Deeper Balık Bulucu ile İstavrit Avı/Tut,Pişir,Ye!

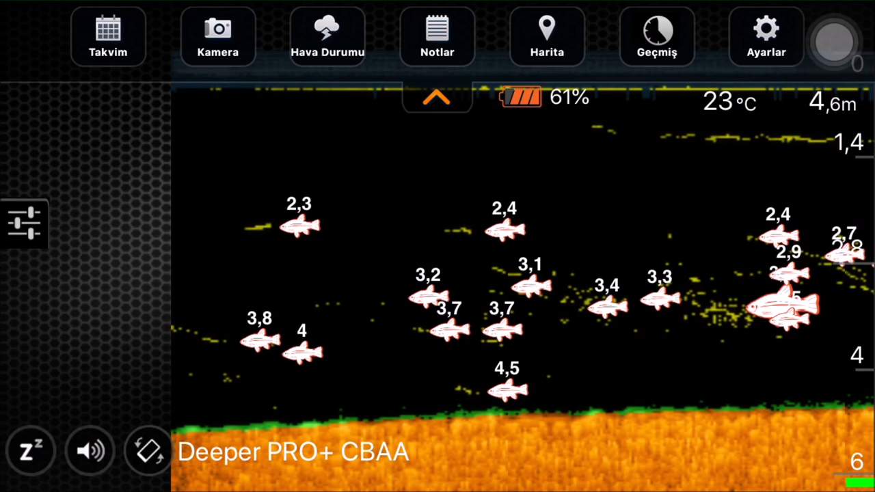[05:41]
On screen: water 23°C
Bunlar full istavrit. Sarı noktaların ufaklığından anlayabiliyoruz. Bu tamamen istavrit sürüsü var şu anda burada. Arada büyükleri de var bak. Görüyor musun? Hmm. Büyükler de var. Onlar benim azmanlarım. Şimdi Deeper'ın gece modunu açacağım. Işık şey yansın diye. Şuradan gece balıkçılığı. Heh.
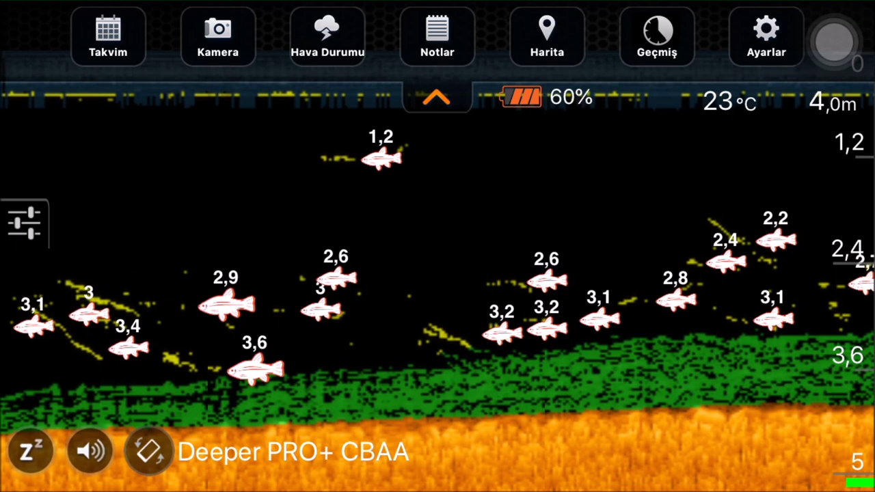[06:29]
On screen: water 23°C
Acaba bunlar istavrit mi ama? Bakalım. Hemen bence başlayalım atış yapmaya. Evet bence bir an önce ve çok dibe indirmeyeceğiz çünkü dip gördüğün gibi yosunluk. Evet. Çok indirirsek takım riskimiz olabilir.
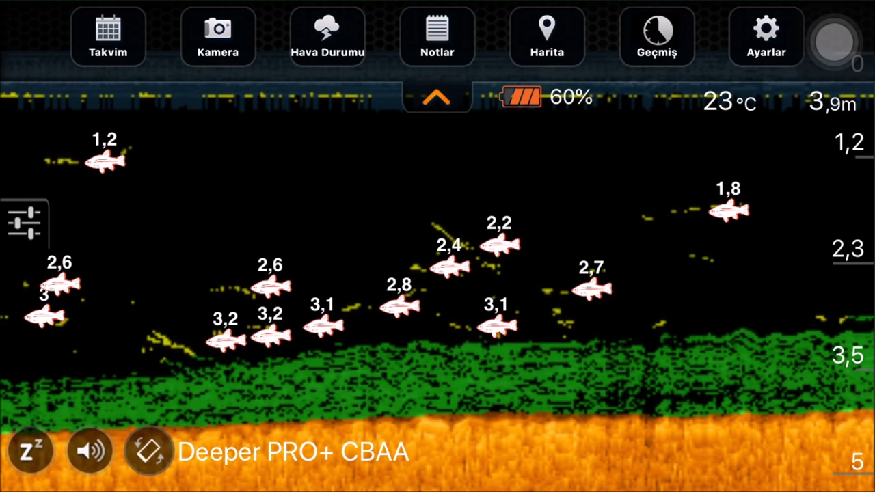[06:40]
On screen: water 23°C
O zaman atış yapmaya başlayalım bir an önce. Başlayalım hadi bakalım. Hadi rastgele diyelim o zaman. Rastgele.